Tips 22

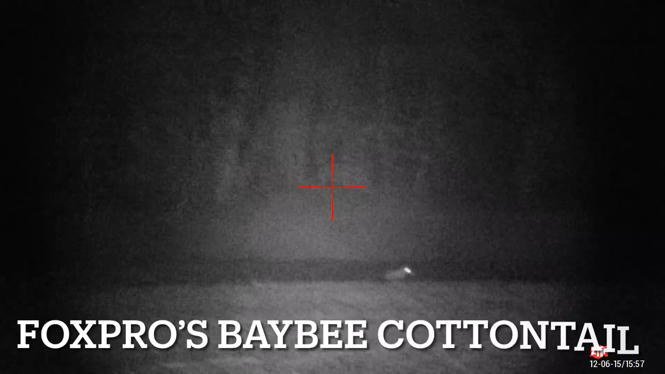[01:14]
This red fox showed up within the first three minutes to Fox Pro's baby cat and tail because of where I was hunting,
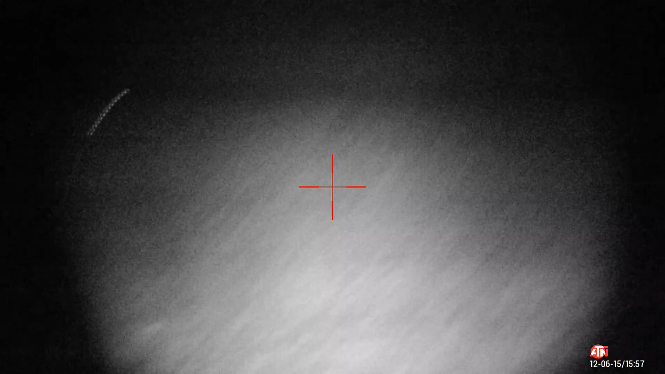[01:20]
I had to use a 204 rooter, which meant my night vision. But the CZ-527 was a real tack driver, as we'll see here in a minute.
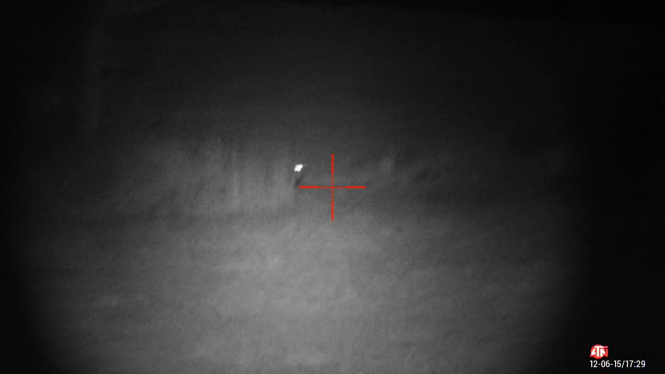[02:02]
It was all going good until I pulled the trigger.
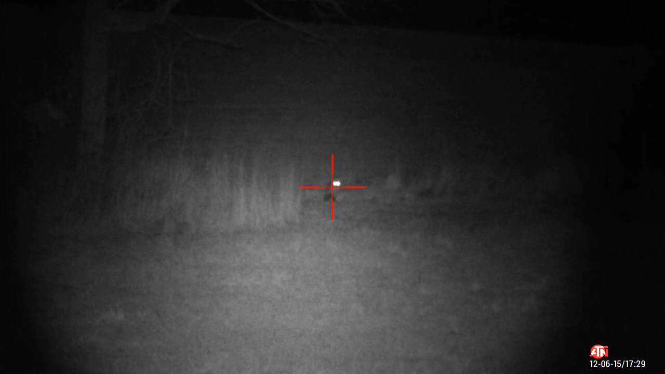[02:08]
This thing hit the ground, but then squandered off into the swamp about 20 yards away.